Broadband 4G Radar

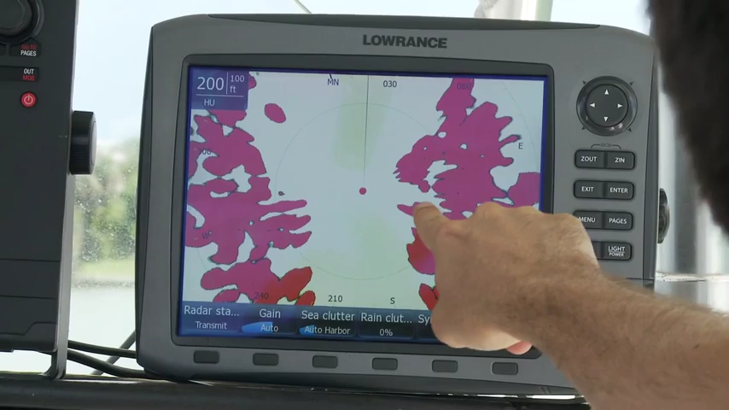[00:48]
Basically, all other radars employ the use of a magnetron,
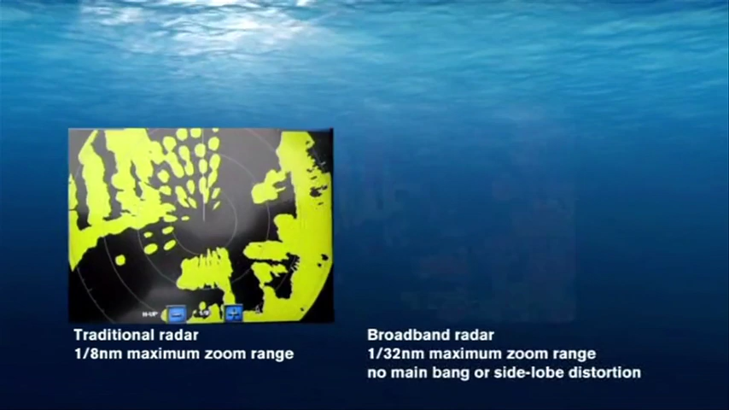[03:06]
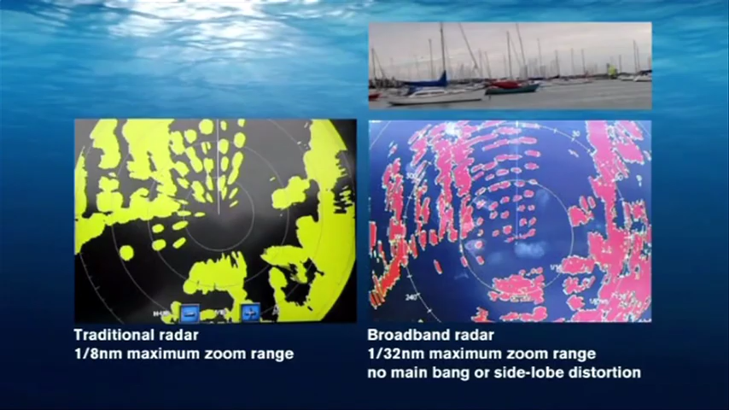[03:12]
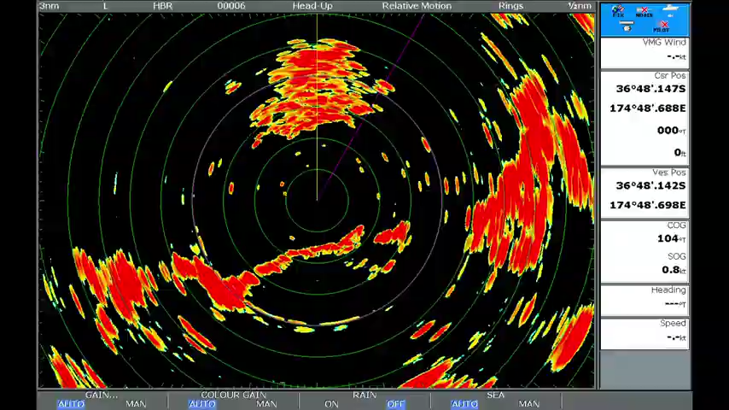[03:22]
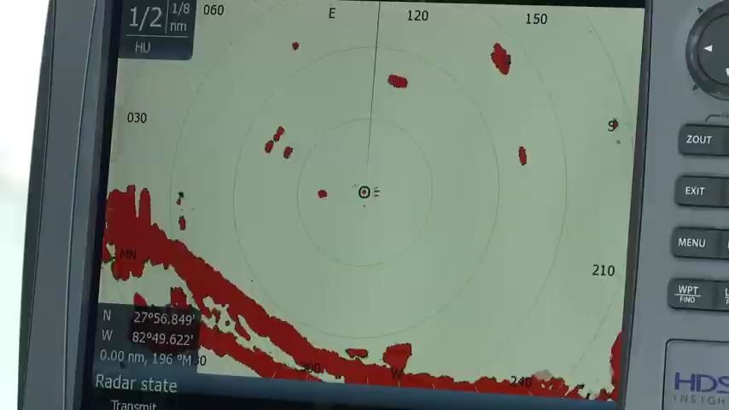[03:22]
Due to FMCW's controlled transmission,
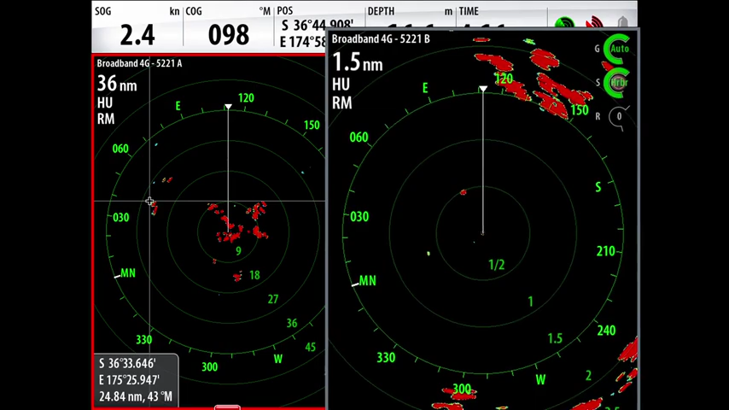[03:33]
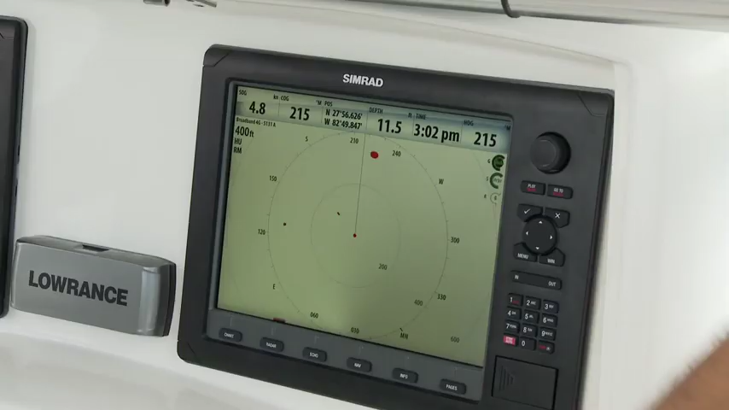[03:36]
There is a PVC pipe sticking out of the water, and you can see the target.
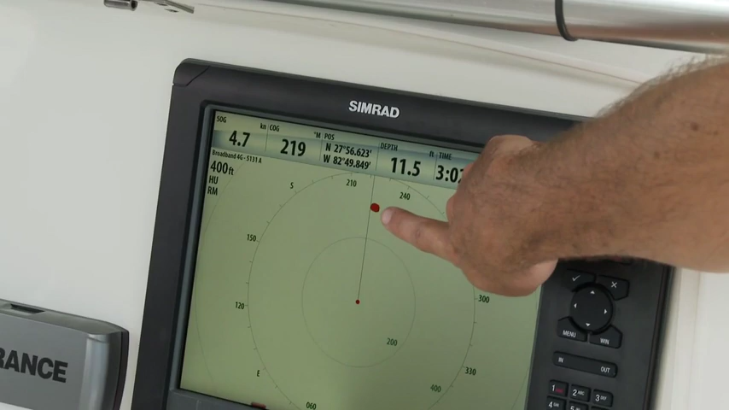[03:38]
We're closing in on it right now.
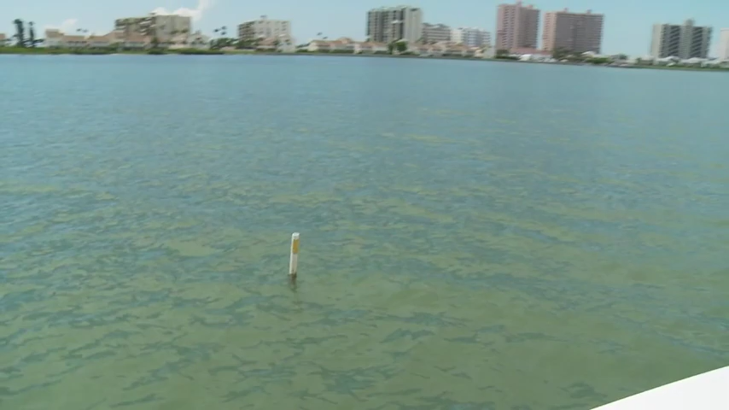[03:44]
All right, it's drifted now to about 100 feet behind our boat, and it's moving further away.
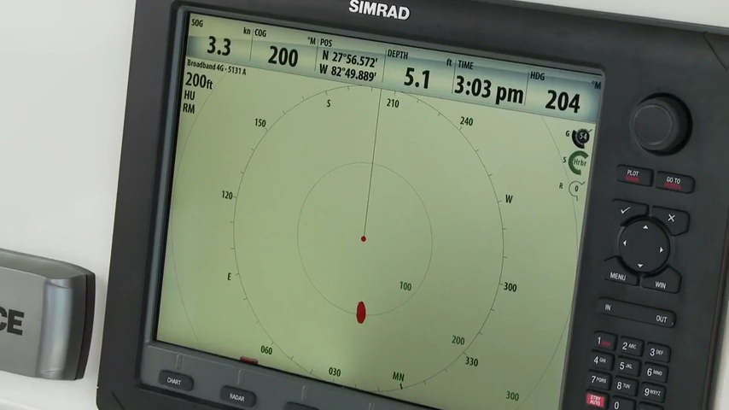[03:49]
We're going to see how long we can hold this target here. We're going to have to zoom out at least once. All right, we're now approaching 200 feet.
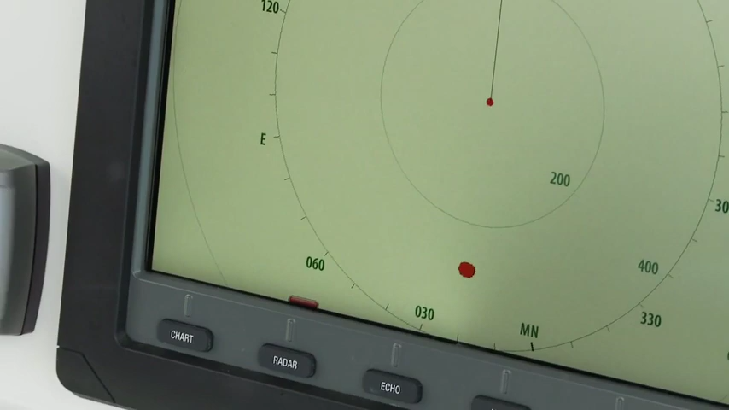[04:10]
All right, it's past the 300 or so.
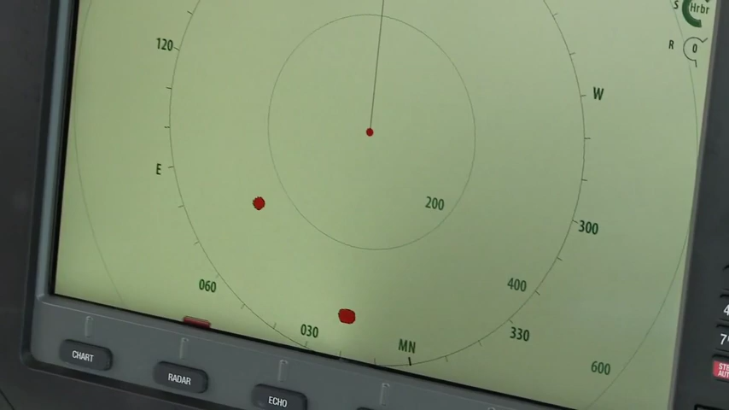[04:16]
Approaching a quarter mile, uh, 400 feet. Still holding strong.
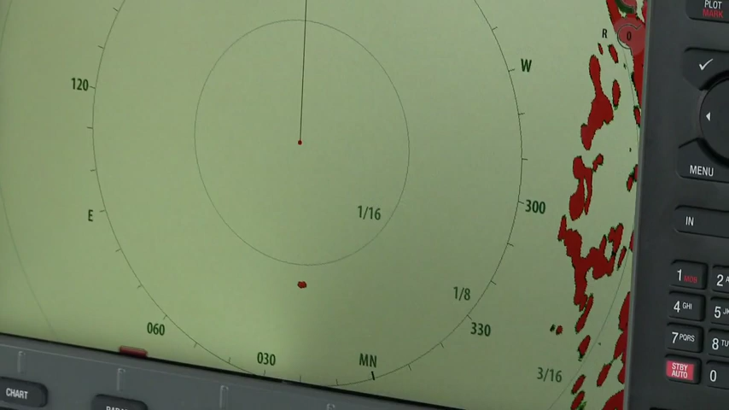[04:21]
Probably 500 feet. Moving in on 600 feet. Okay.
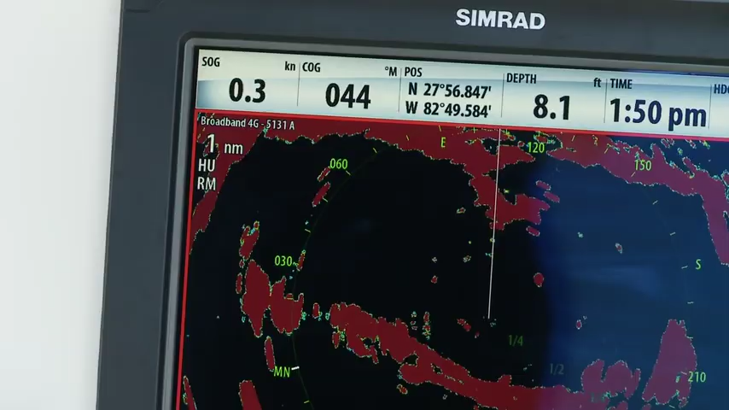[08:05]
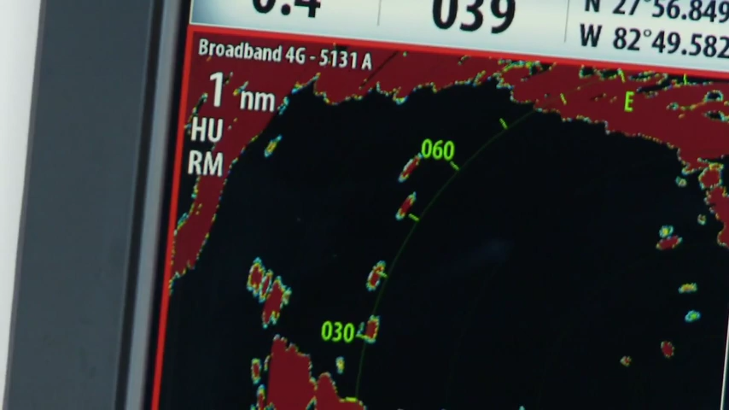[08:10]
This technology enables a new feature called target separation,
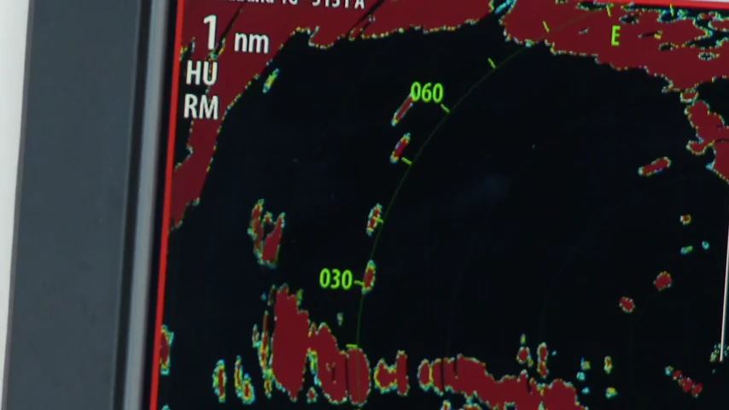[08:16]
which improves the azimuth resolution, or effective horizontal beam width,
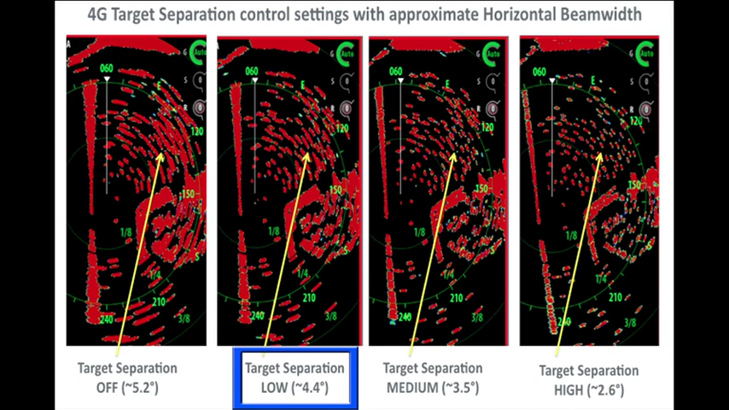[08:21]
up to the equivalent of a three-and-a-half-foot open array radar. The results are nothing short of mind-blowing,
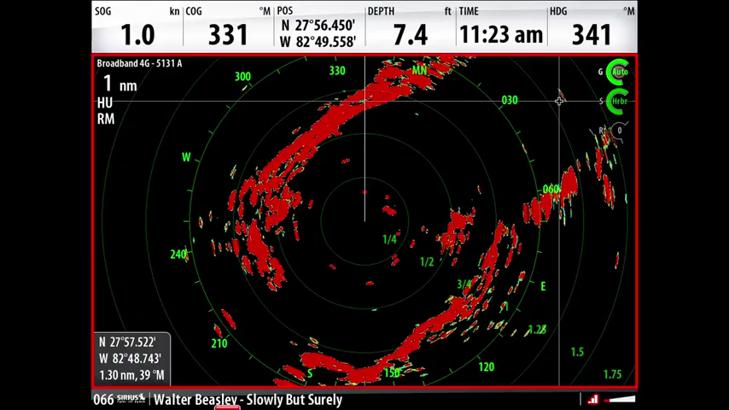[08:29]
dramatically increasing situational awareness among novice and professional users alike.
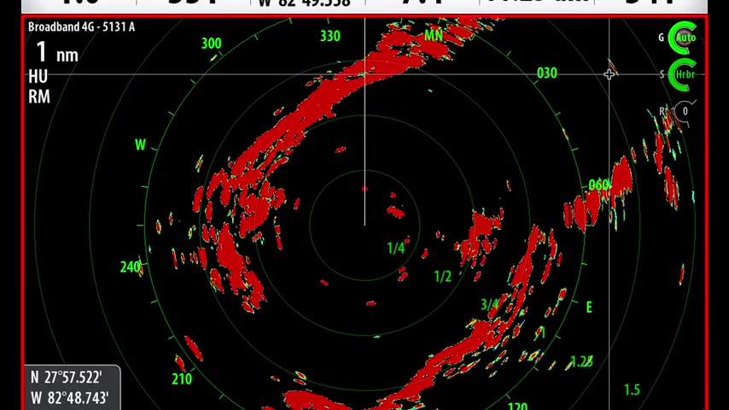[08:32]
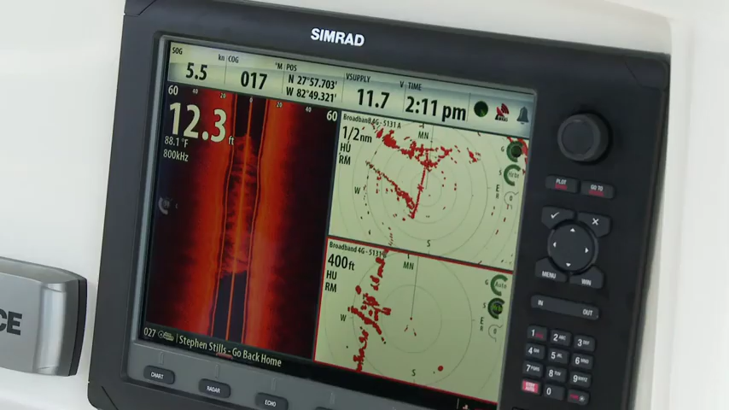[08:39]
Broadband 4G radar also offers several new